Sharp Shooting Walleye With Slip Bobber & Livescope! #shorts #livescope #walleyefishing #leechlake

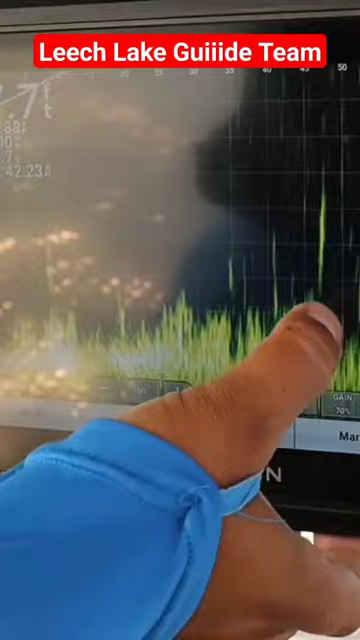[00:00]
going up she's going up she's going up and you're down really tip tip up reel go here you go